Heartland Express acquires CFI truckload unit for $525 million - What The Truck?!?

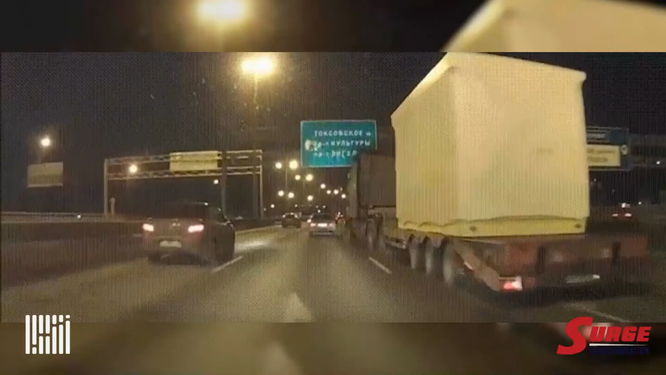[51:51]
here high speed on the freeway things moving down there's your pod justin martin moving into his new house and there it goes other side of the freeway when you fill it up just dumped over gotta be careful out there call me when you fill it see that's why i'm always scared of